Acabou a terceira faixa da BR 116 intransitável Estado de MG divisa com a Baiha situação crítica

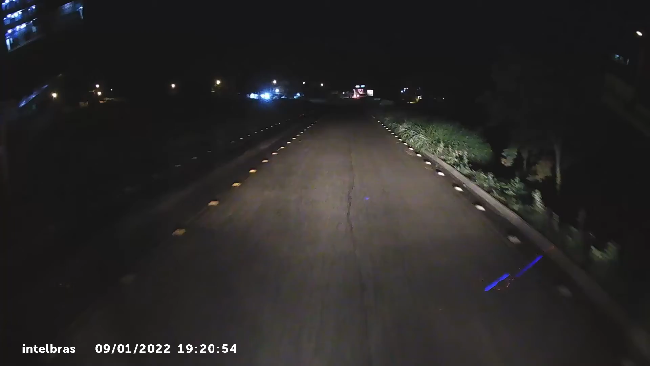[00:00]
Assim, daquele pedacinho de acostamento, né? Aí quer te multar a você Tá vendo aí, galera? Como é que funciona as coisas?
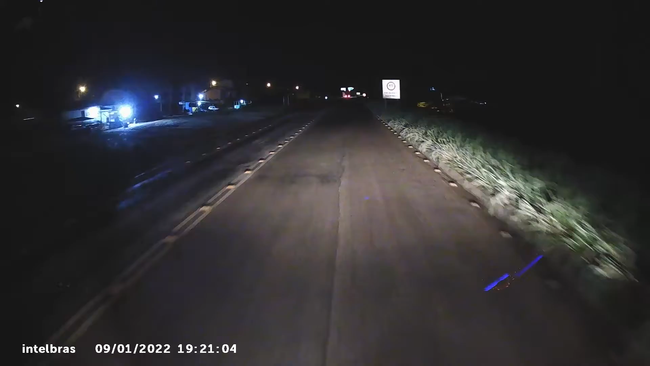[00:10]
Aí você transitar naquele pedacinho ali, você é errado Ah, é 80 por hora, se você tiver 85, tome-lhe multa Que tá lá escondido no meio do capim pra te multar E aí, cadê? Se alguém envia alguma viatura circulando na rodovia, alguma coisa Pra dar algum apoio, ó o trânsito, tudo parado, galera Imagina o que tá lá pra trás, que hora que eles vão conseguir entrar na BR
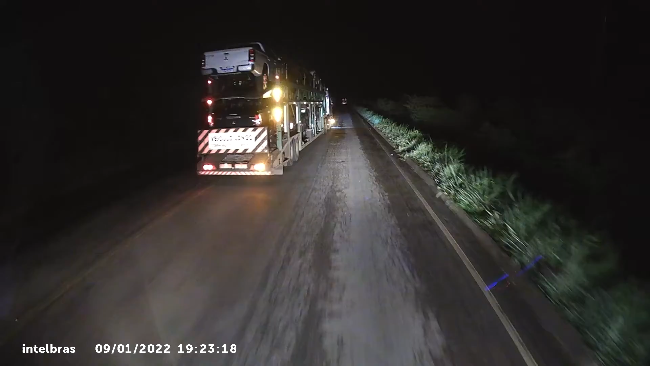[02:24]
Vai dentro de fora o caminhão, galera Vê aí, pessoal, vê aí
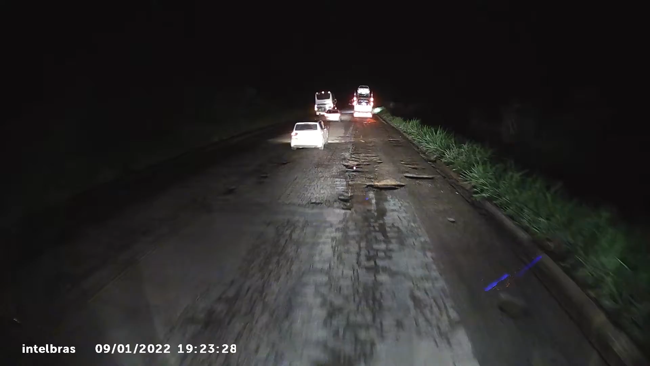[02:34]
Olha aí Olha aí do lado direito aí, galera Brabo, pessoal Relaxo, viu?
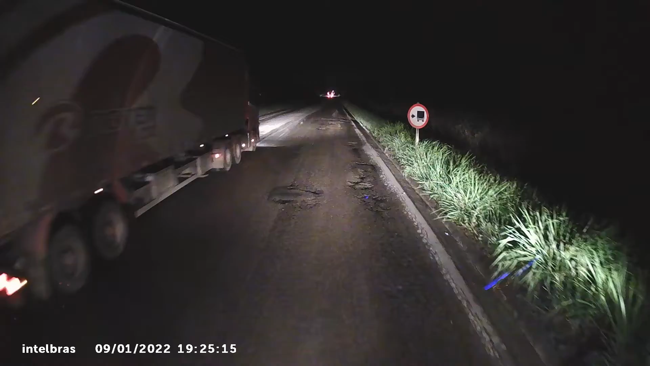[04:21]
Tá vendo, pessoal, o tamanho? Galera, horrível, horrível, pessoal Não dá pra andar, pessoal Não dá Olha aí Não dá pra andar, galera
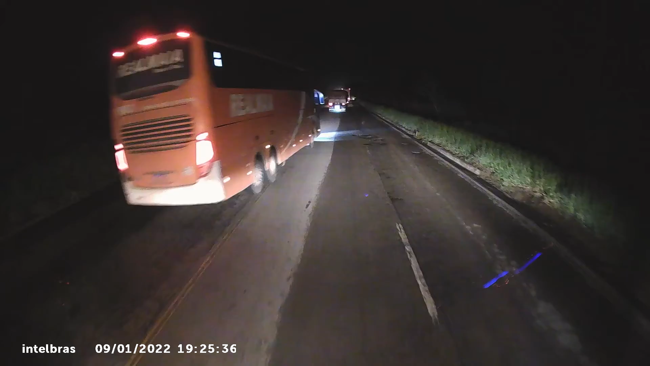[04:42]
Não dá pra andar, pessoal Caba com o caminhão, galera Caminhão, caba com o pneu Não dá pra andar, galera Não dá pra andar, vamos lá Obrigado.